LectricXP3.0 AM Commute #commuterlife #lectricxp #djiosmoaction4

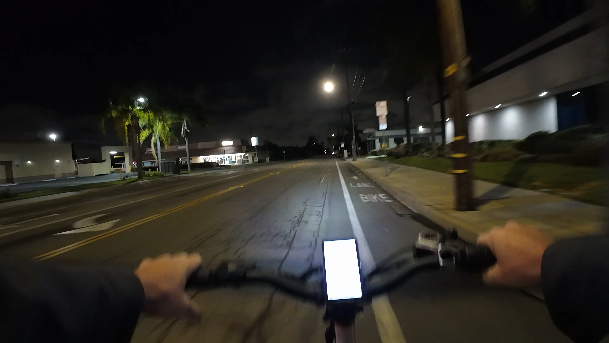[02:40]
We're on Walnut Avenue in the city of Orange. And we have to do a brief stop here.
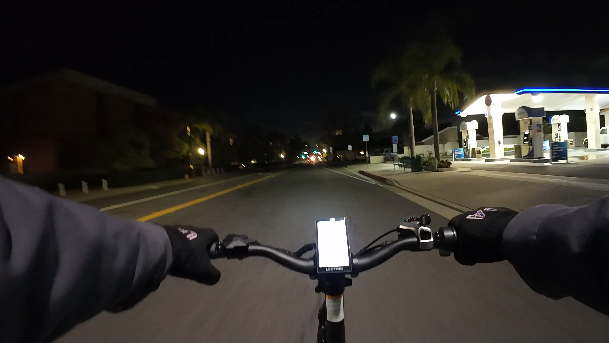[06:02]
in downtown Orange. So we're now on Glassell Street.
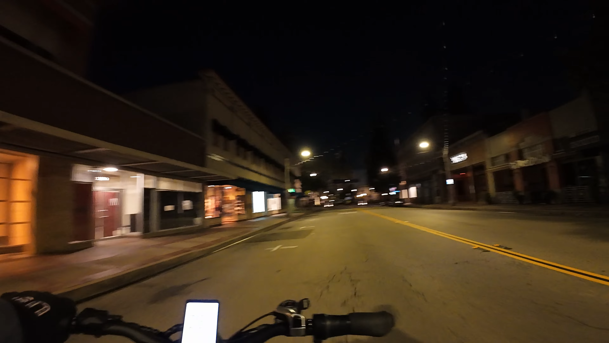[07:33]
So I saw a post that they put water in the fountain, so let's go in front of this car here. On Wednesday this week, there's supposed to be,
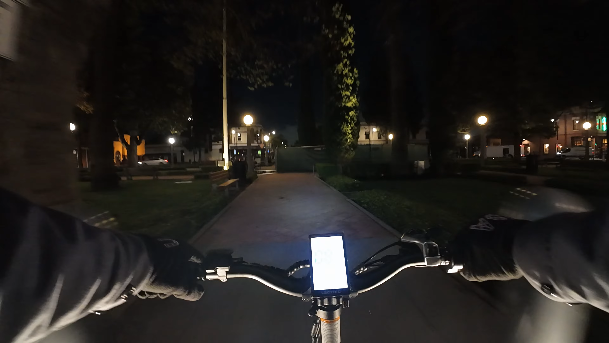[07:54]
I see a lot of water on the ground here.